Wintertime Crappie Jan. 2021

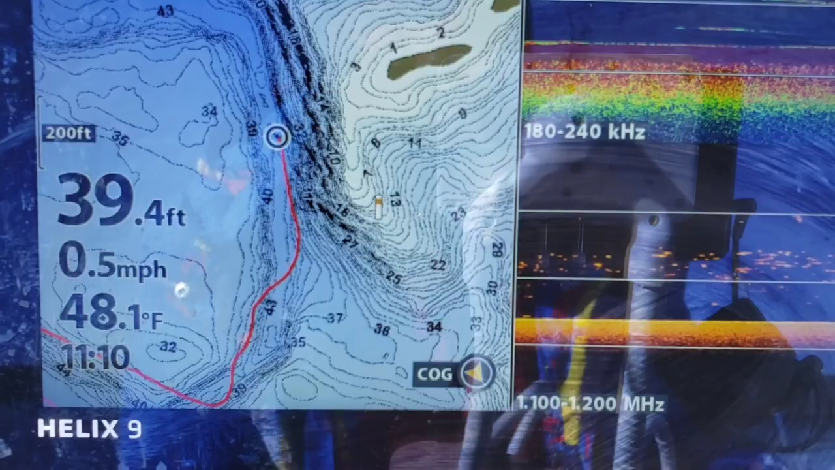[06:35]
On screen: depth 39.4 ft, water 48.1°F, speed 0.5 mph
I'm following along the creek channel.
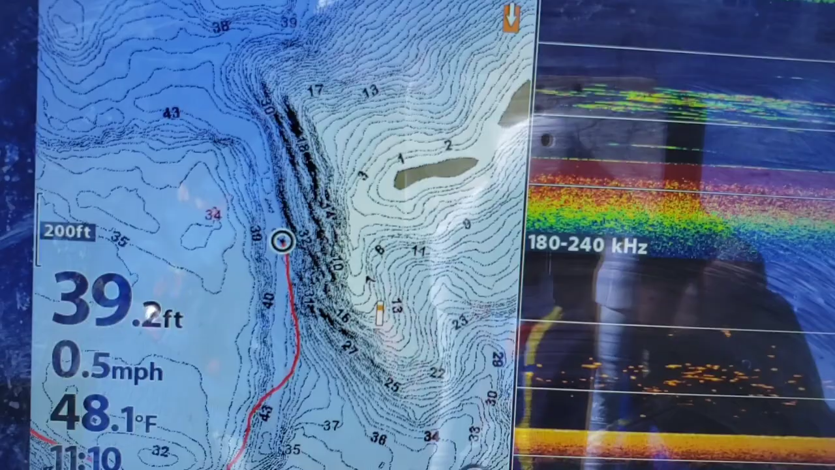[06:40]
On screen: depth 39.2 ft, water 48.1°F, speed 0.5 mph
I'm right here against a point and I've located fish. And they all at about 18 to 20.
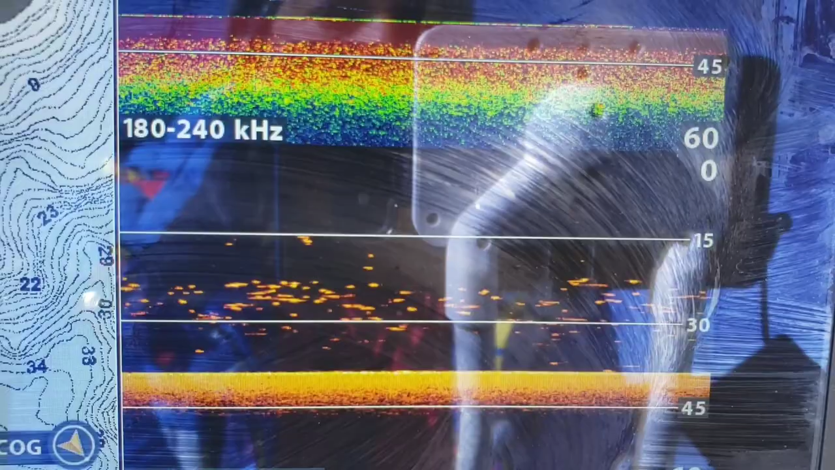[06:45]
Bunch of fish there.
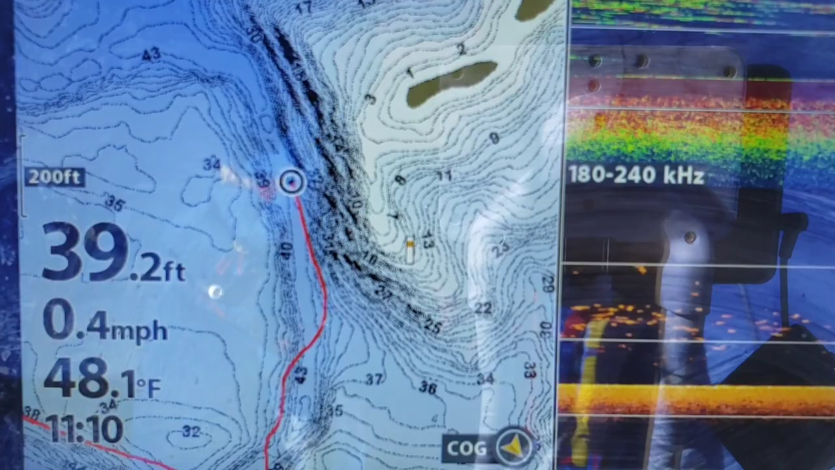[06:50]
On screen: depth 39.2 ft, water 48.1°F, speed 0.4 mph
So now that I've located the fish, I followed the creek channel, located a school of fish, a bunch of fish actually.
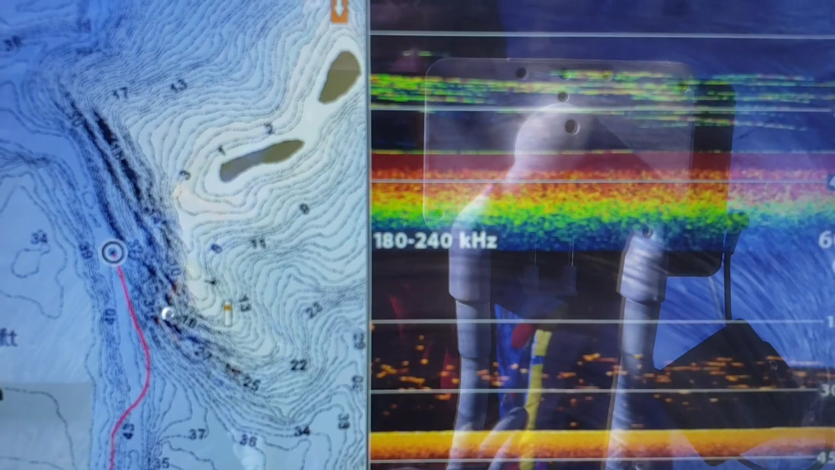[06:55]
Now that I've located schools of fish,
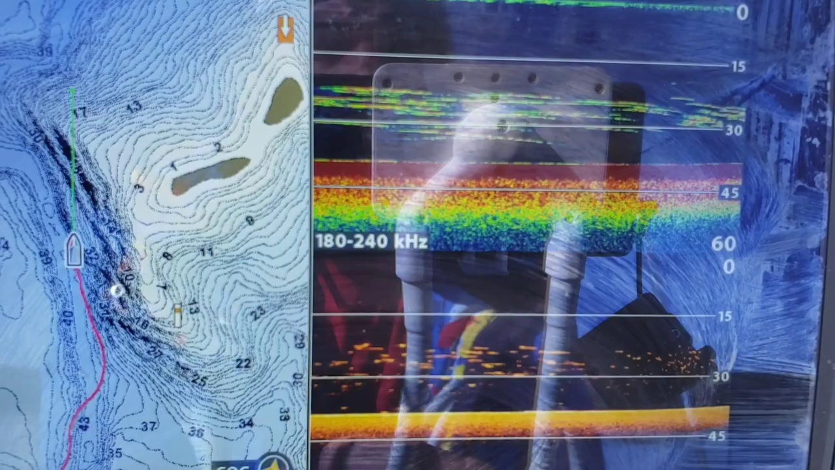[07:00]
well, ain't nothing to do now but to hit them. Now today, to get these fish, I'm gonna be using two methods. And the first method is gonna be one poling.